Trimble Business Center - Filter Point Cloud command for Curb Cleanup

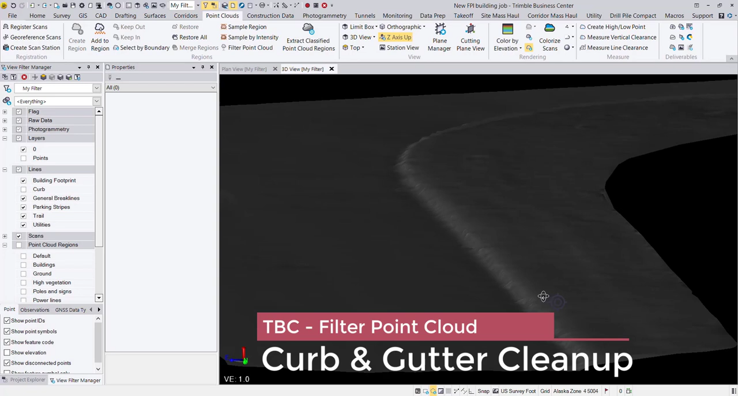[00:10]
This was generated from scan data. You can see the curb line looks awfully messy.
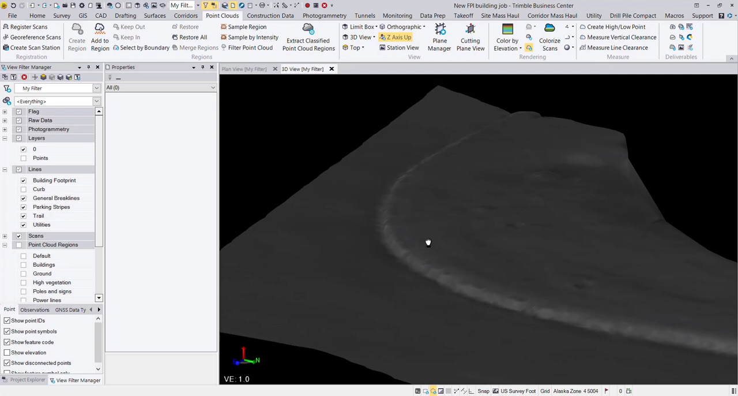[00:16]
Very typical result that you would get from any sort of LiDAR or point cloud data.
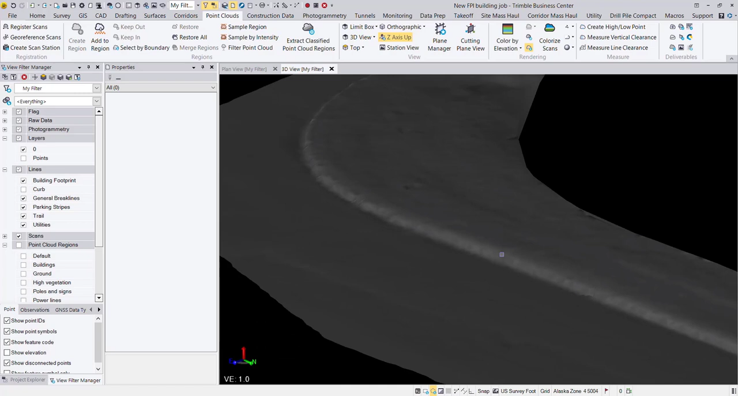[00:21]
So to take it from looking like that is something that looks like this.
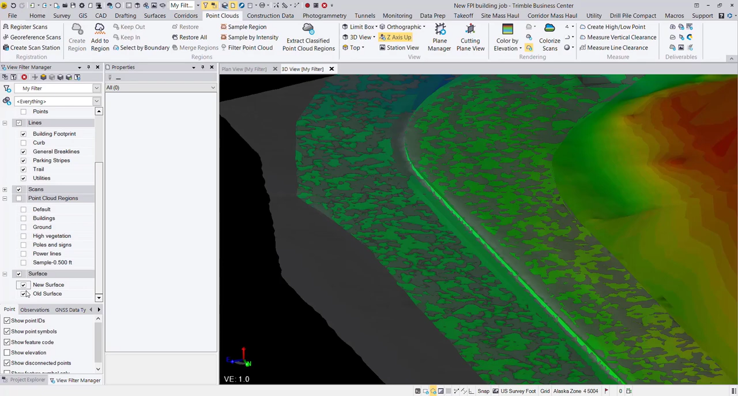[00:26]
So stay tuned to see how I did that.
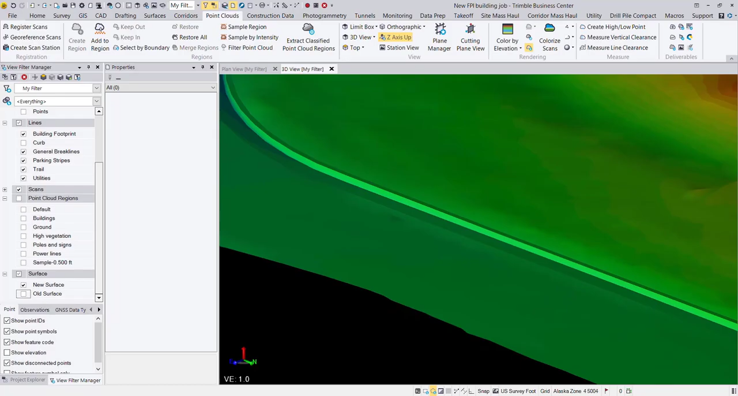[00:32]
Okay, so first things first, what we want to do is use our line string tools or some of the
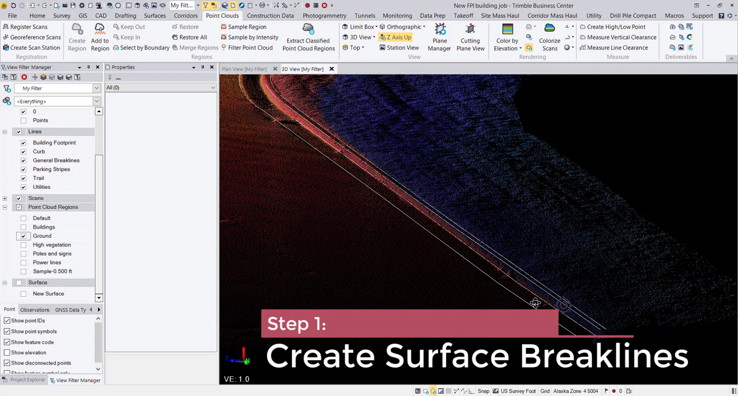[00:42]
automated or semi-automated feature extraction tools to generate line work
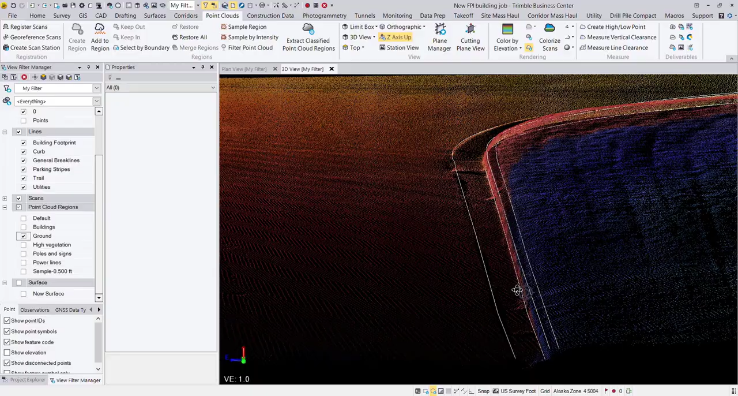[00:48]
on our curb and get those brake lines established so that we can use those in our final surface.
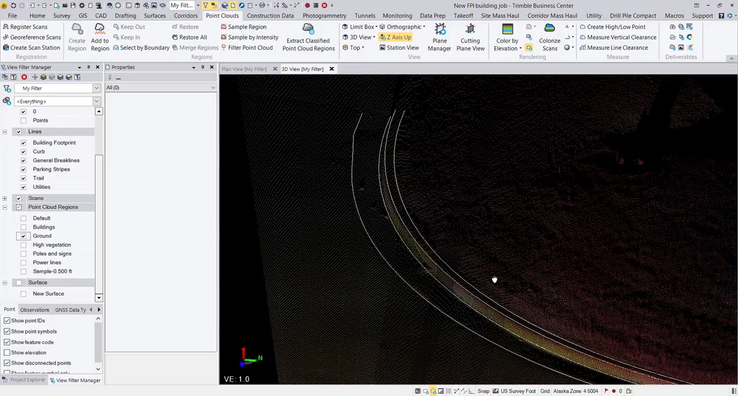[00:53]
So again, using either the CAD line string tool, create point tool,
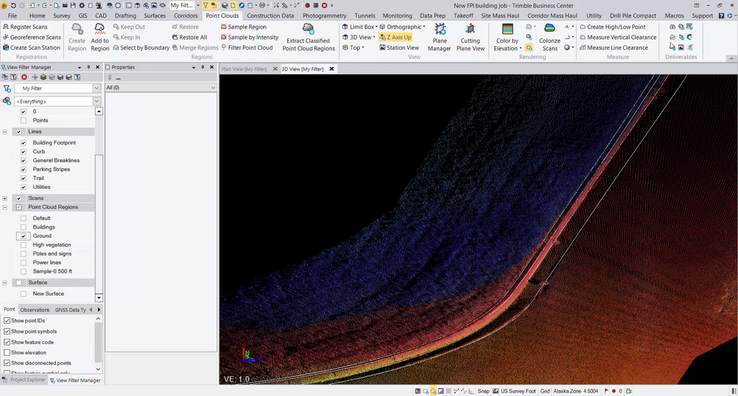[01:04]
or if you're brave enough and you want to use the new extract line feature commands for curb and gutter, that's actually what I did. I used the curb and gutter extraction to draw
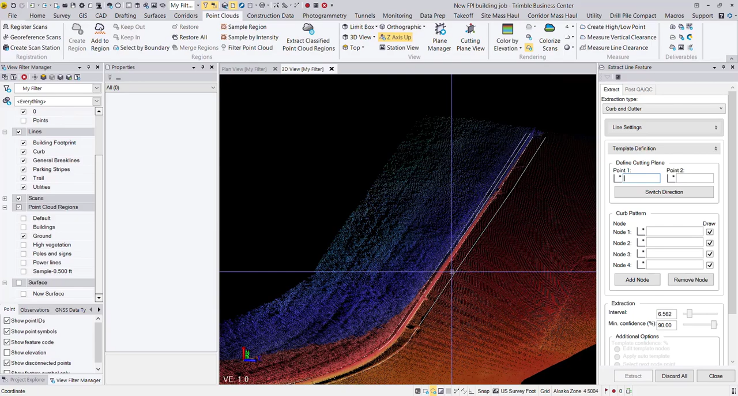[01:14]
in each of these four surface members.
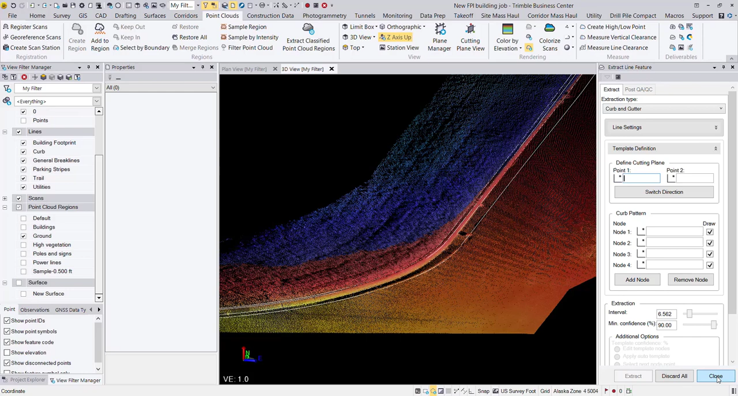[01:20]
So we will be using those to define our final surface here in a little bit. So next thing that we want to do is go ahead and sample our point cloud.
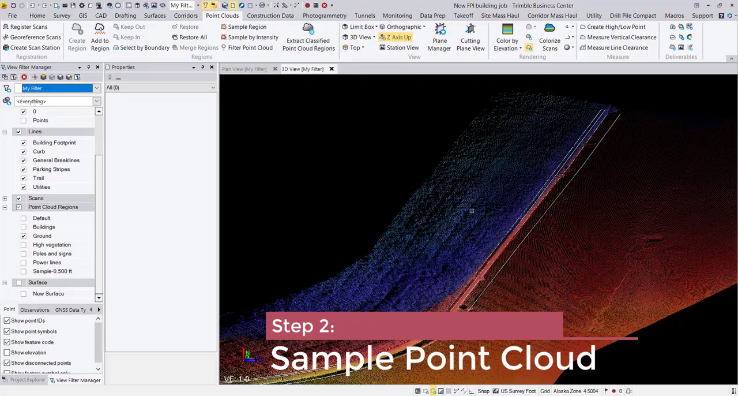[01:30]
So you can see this is the full density point cloud from an SX10 scanner.
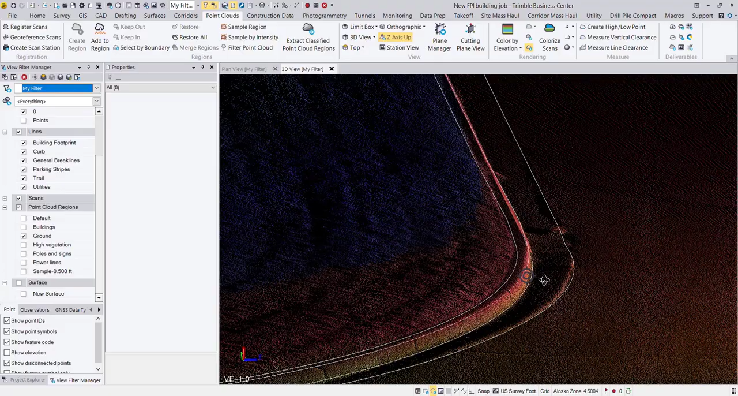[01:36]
We have plenty of definition to be able to draw in those brake lines, but what we want to do is down sample that to decimate the point cloud for our final surface.
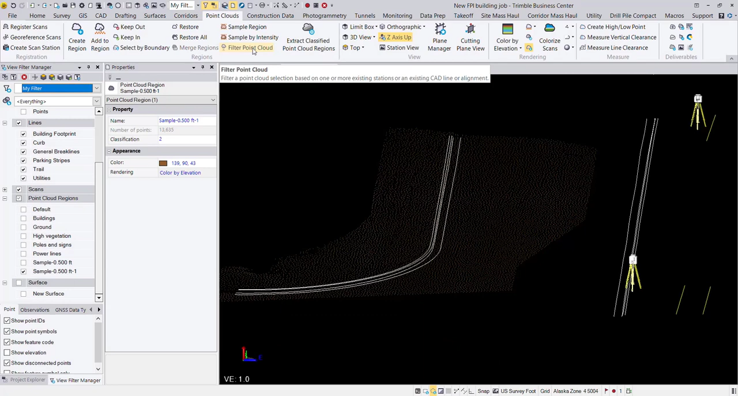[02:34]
I would probably go ahead and choose the filter point cloud tool. That is how I'm going to filter out the points that are on or near the curb. That way it doesn't muddy up my curb in my surface. So let's go ahead and launch that tool. We're going to go ahead and choose a line string and use the filter by CAD line alignment tool.
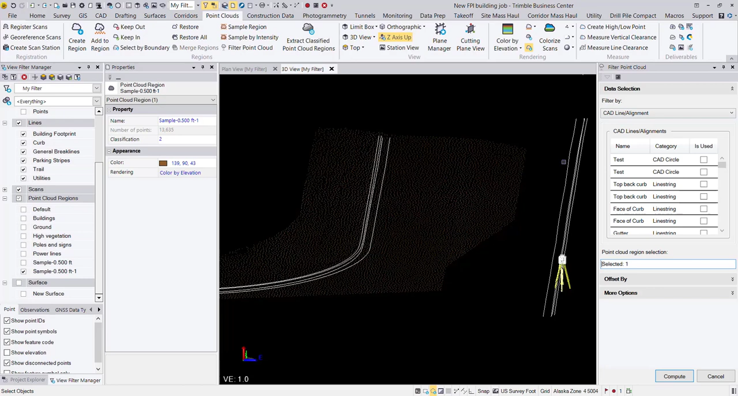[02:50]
So we are filtering this point cloud data set, this point cloud region, which is my half foot region. And we are going to filter that based on one of these four line strings that I have here.